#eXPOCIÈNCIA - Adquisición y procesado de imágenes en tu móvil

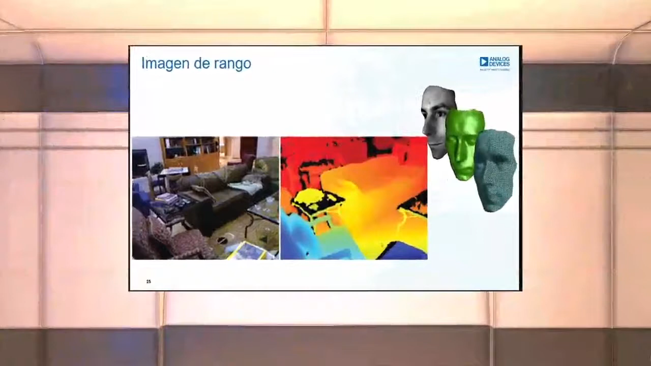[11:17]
Aquí tenéis una escena en la cual tenemos un salón y luego una imagen en la cual con un falso color estamos mostrando la información de la profundidad de los objetos y eso nos permite crear situaciones como las que tenéis ahí donde tenemos
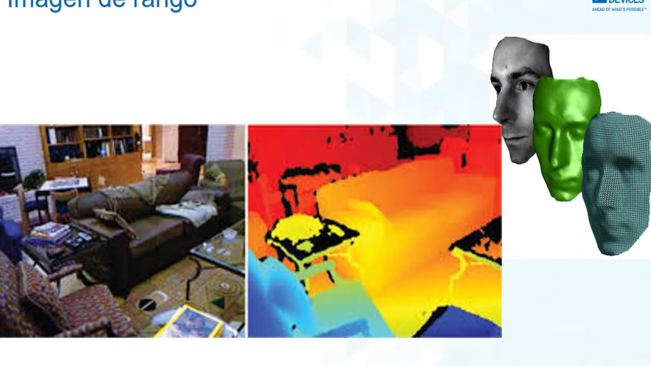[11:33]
la cámara con la cara reproduciendo la imagen 3D, por ejemplo, para poder desbloquear su móvil. ¿Y cómo obtenemos las imágenes 3D? Pues hay varias formas de hacerlo.